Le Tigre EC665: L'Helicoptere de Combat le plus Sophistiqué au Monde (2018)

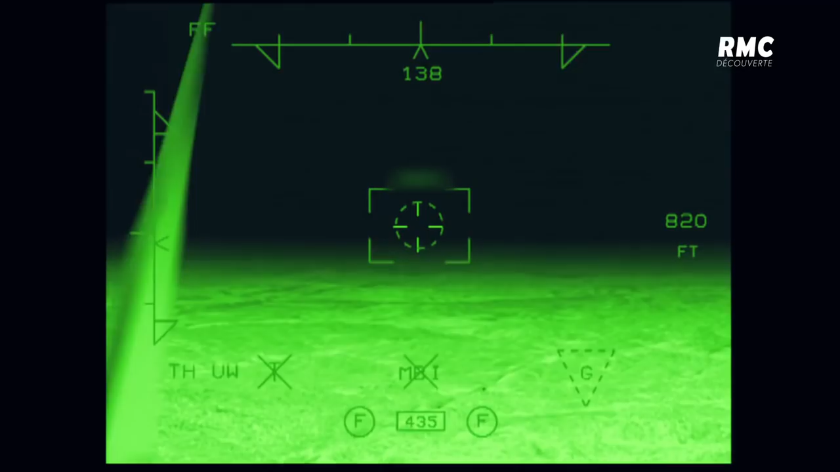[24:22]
Le principe c'est un système passif en effet qui va récupérer la moindre petite parcelle de lumière,
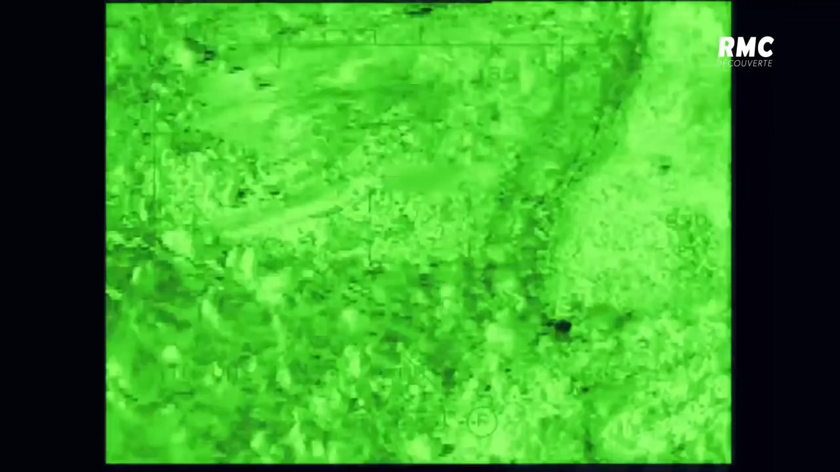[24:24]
les moindres petits photons qu'il y a sur la scène que va observer le pilote.
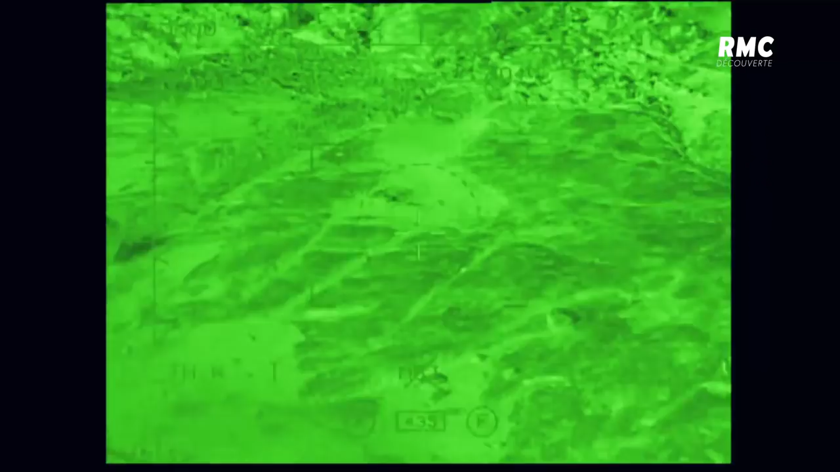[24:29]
Ça va rentrer dans ces tubes par un système électronique, ça va être amplifié et ça va être, comme je vous le disais, projeté sur la visière claire du pilote.
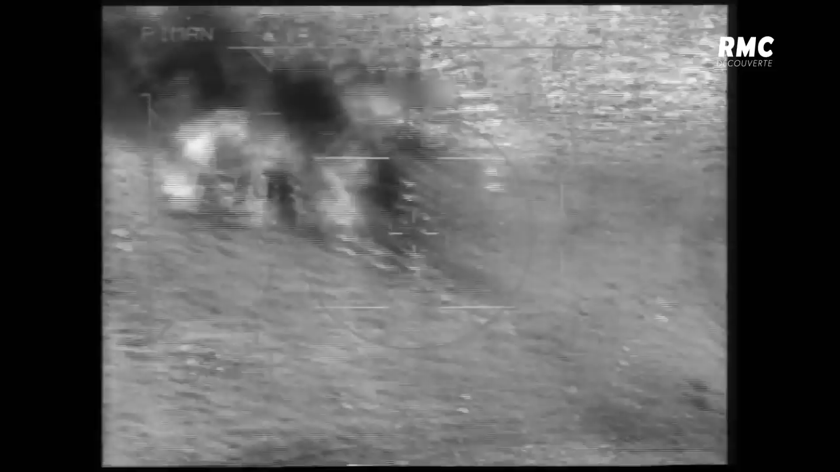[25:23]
En plus des systèmes de visée intégrés dans le casque du pilote, l'hélicoptère est équipé d'un viseur de haute technologie, le Strix.
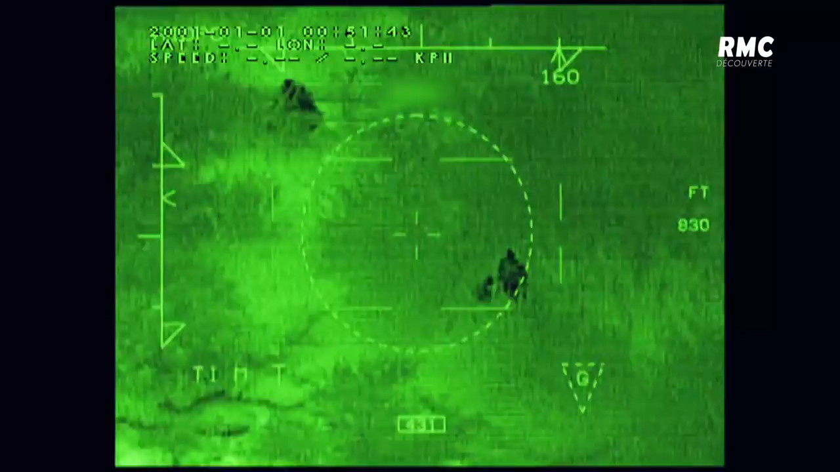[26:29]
Les commandants de bord et les pilotes ont en tête des images, qu'on appelle des banques d'images. Ils savent ce qu'est la forme d'un fantassin qui se cache avec une mitrailleuse
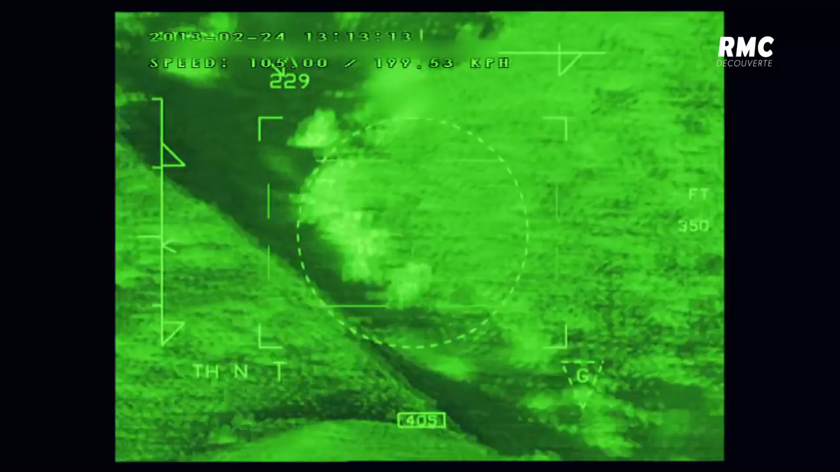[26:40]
dans un fossé ou quelle forme a un pick-up qui est caché par des bâches dans la végétation.
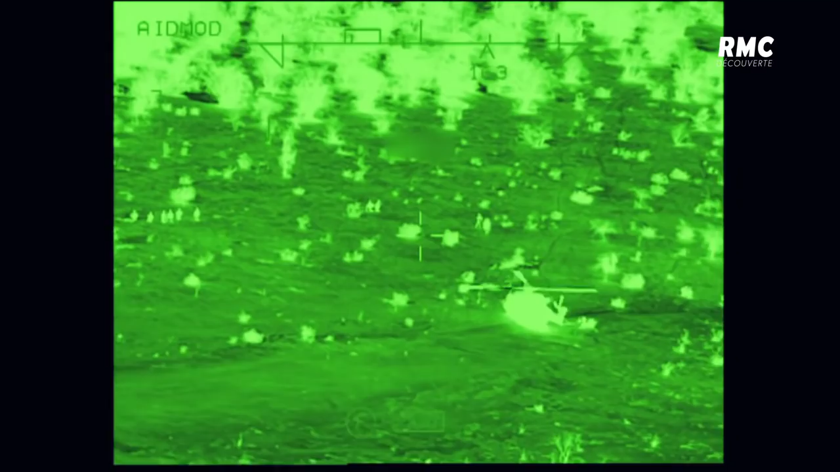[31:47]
Vous voyez les choses beaucoup plus vertes, beaucoup plus intenses.
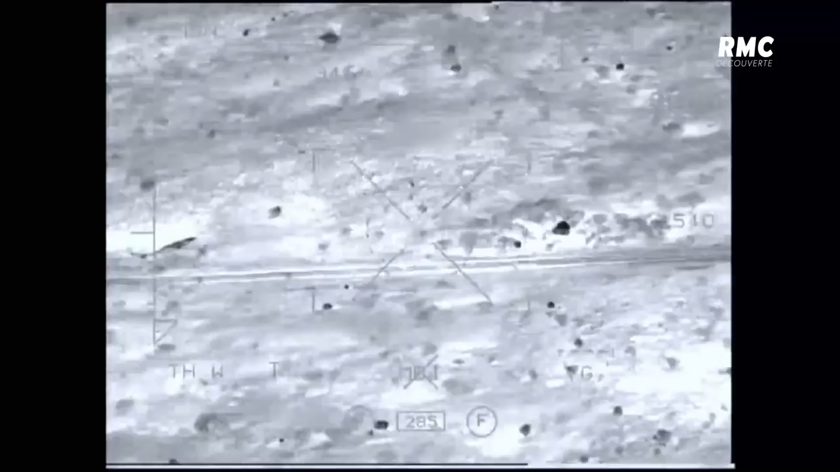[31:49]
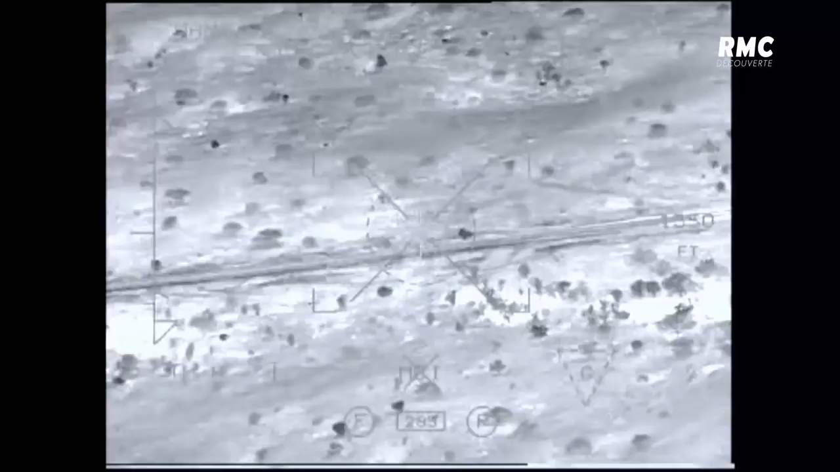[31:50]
Ou quand c'est de jour, quelque chose qui est extrêmement mobile.
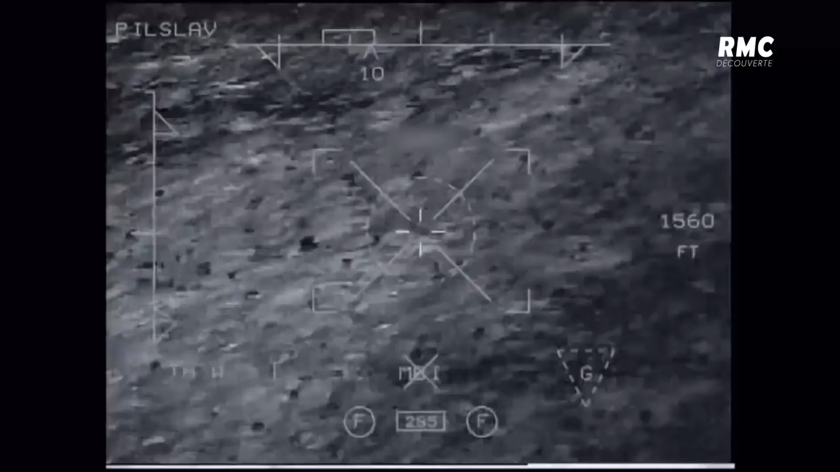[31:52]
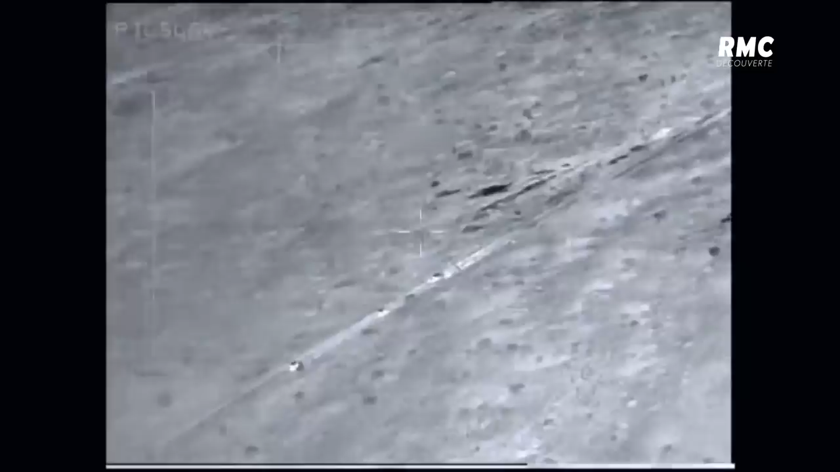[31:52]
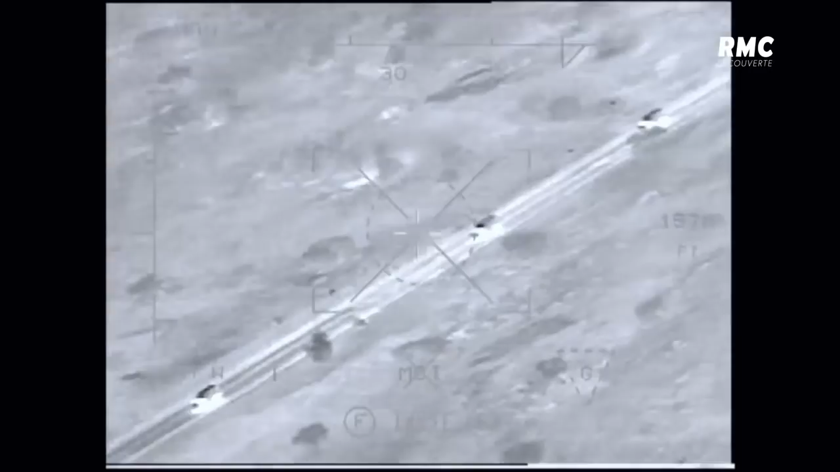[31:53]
À partir de là, avec différentes focales, il part du grand champ au petit champ pour essayer de préciser l'ennemi.
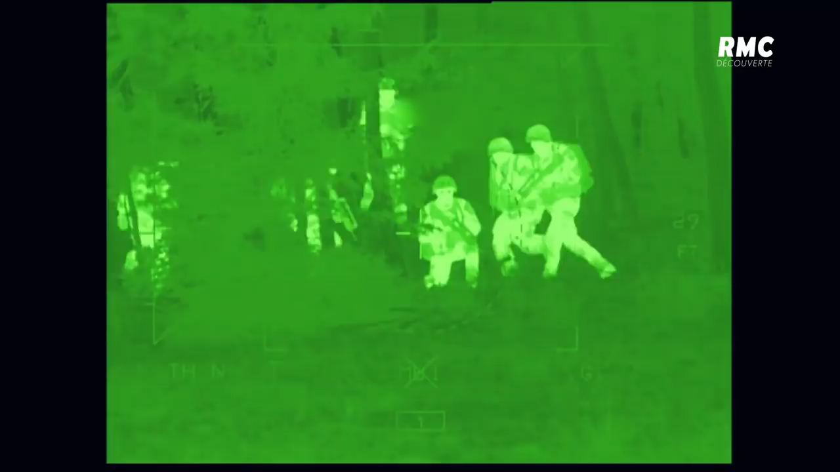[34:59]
Sur la caméra thermique du Strix, les commandos apparaissent clairement en position d'attente dans la forêt. Ils resteront à couvert pendant toute l'opération de sécurisation menée par l'équipage du tigre et attendent le feu vert des pilotes pour s'approcher de l'hélicoptère.
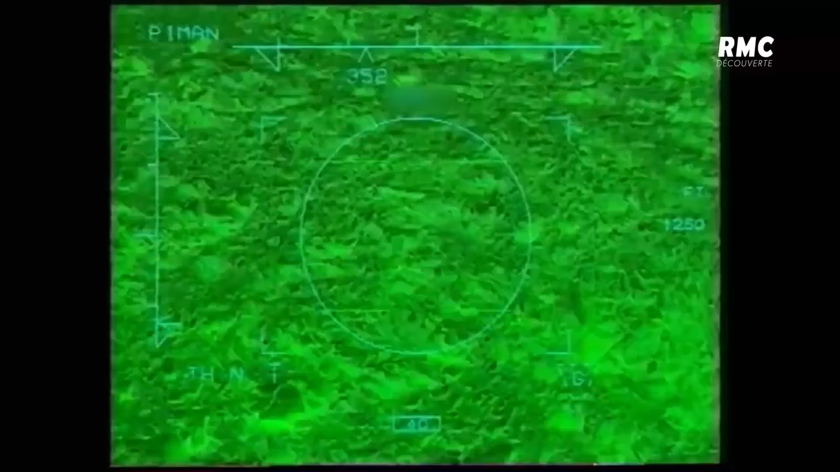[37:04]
On détecte un départ de coup.